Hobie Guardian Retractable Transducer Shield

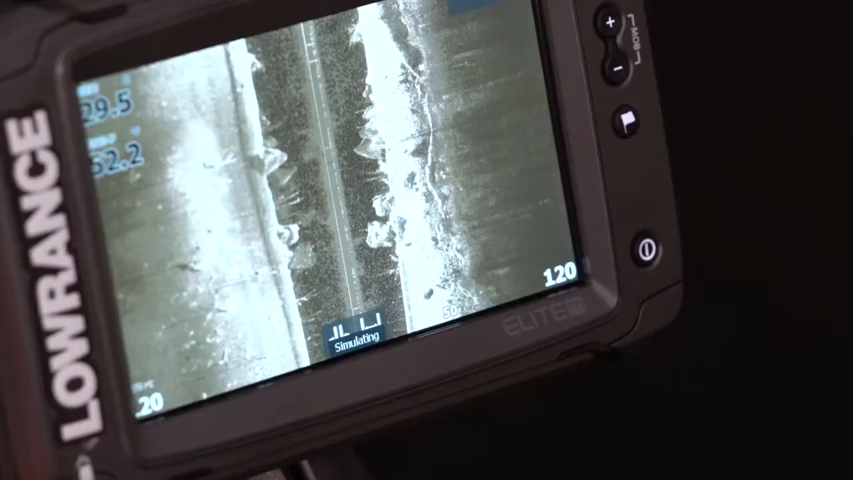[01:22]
The benefit to being able to drop these new high-tech transducers down below the kayak where they're completely exposed allows
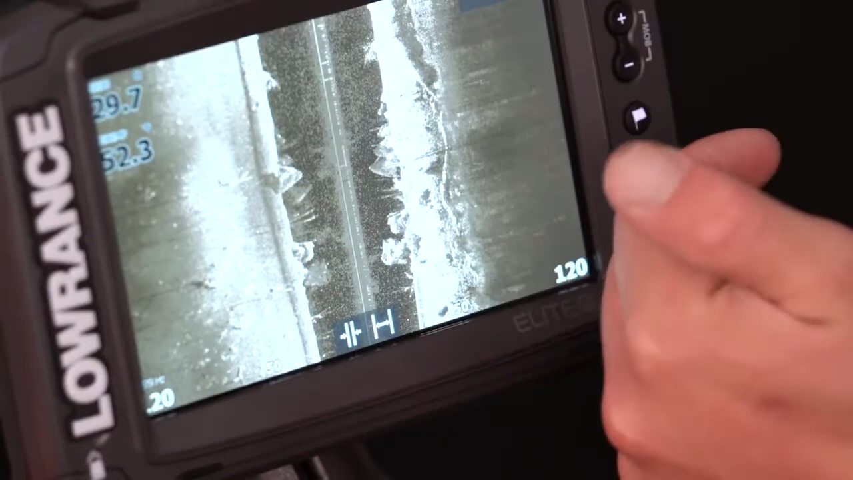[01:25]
you to take full advantage of the technology such as side scan where you can see what's on either side of your kayak.